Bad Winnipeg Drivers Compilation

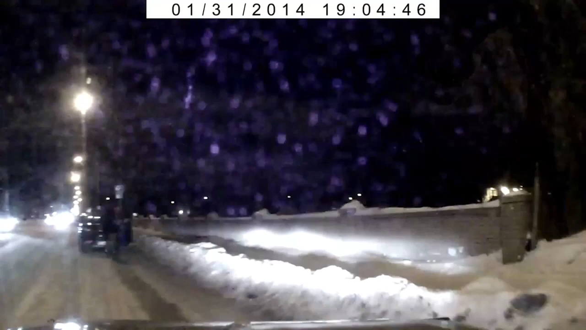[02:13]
So we're going to pull over, and unfortunately you're not going to be able to see it from this angle, but while I'm pulling into Parallel Park here, he almost hits me again. My Jeep was written off from this rear impact. Thankfully, I wasn't hurt. It just goes to show that you're never safe anywhere in Winnipeg. All right, it is a winter's day, turning onto Scurfield from Waverly Boulevard.